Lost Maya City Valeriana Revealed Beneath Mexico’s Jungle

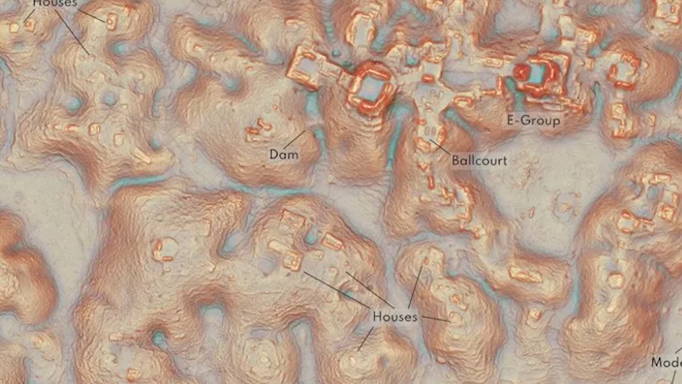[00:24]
They found it using LIDAR, a laser-based technology that scans the landscape from the air.
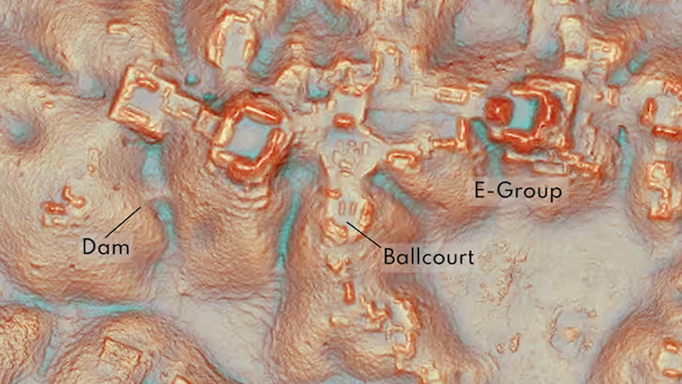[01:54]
special arrangements of pyramids and platforms used by the Maya for astronomical observations. These structures were aligned with solar events like the equinoxes,